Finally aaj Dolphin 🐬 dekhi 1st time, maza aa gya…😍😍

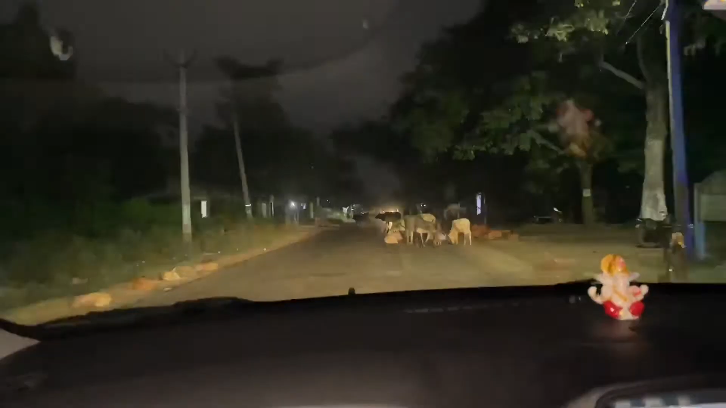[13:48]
भाई इतनी गाय है इस रोड पे, इतनी गाय है ना,
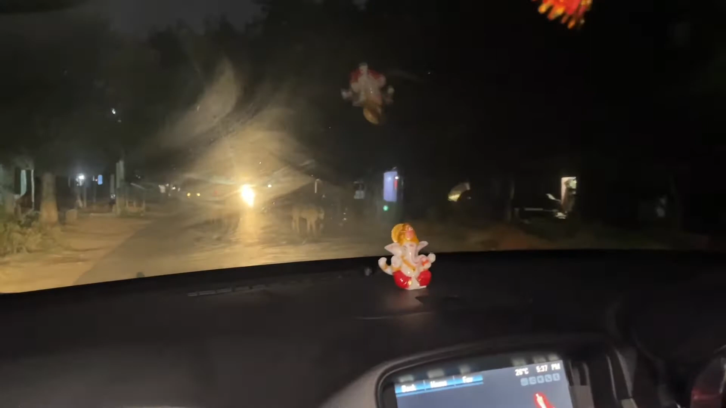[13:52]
शायद गाय की वजह से ना हमारा आधा रास्ता तो वैसे ही बढ़ गया भाई, कम से कम 10वीं बार हम लोग देख रहे हैं गाय के पूरे झुंड के झुंड भाई रोड पे एकदम।
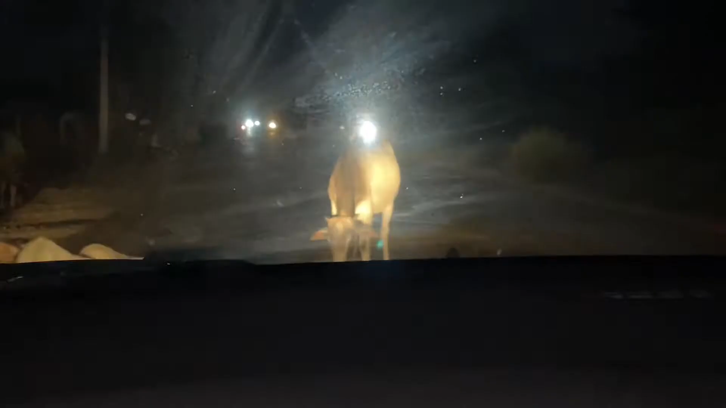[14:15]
हम साइड से निकालेंगे कोई बात नहीं भाई, रास्ते में इतनी गाय मिल रही थी, ऊपर से भाई अब सामने शायद कोई शादी चल रही है, उसके पीछे हम धीरे धीरे चल रहे हैं।